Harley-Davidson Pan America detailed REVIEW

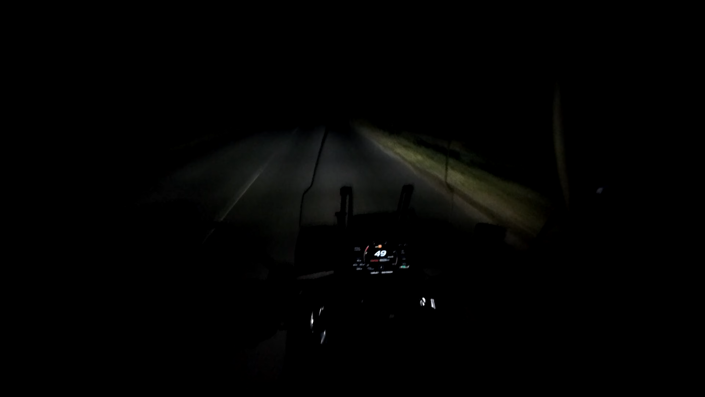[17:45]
road so this is the normal light as all the modern led systems the area what i can see is very very short with the high beam this is much much much better and let's check out the cornering lights the three leds which are going on when i lean the bike more and more and i keep the high beam on and reach a corner and check out the lightened area as i start to lean the bike so this is the first the second